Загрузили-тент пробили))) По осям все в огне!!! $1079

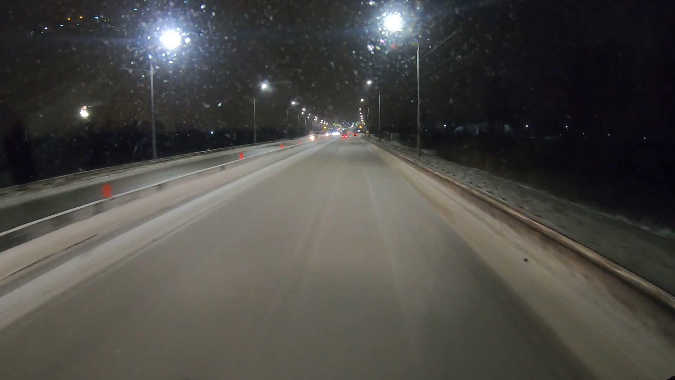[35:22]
Туда. Пока я туда приеду, Соваться смысла нет. Она уже будет забита. Там еще две есть в Машково по дорожной сети. Куда-нибудь, в общем, в Машково заткнемся. И все, и спать. Видите, какая метель опять началась.
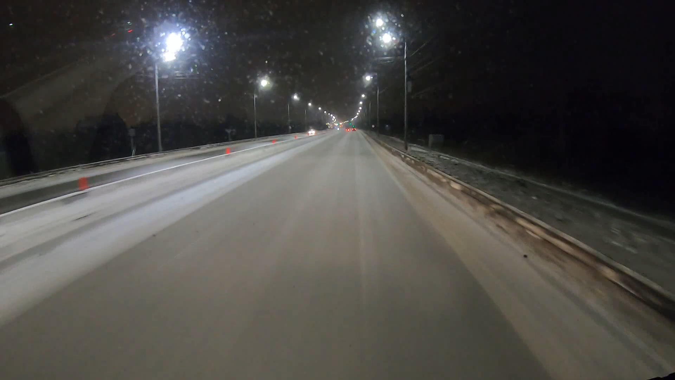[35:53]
Завтра уже все остальное. Кемерово, горки, все дела. Может, там не будет завтра снега. Толмачевское колечко. Аэропорт. Интересно, аэропорт работает сейчас в такую погоду или нет?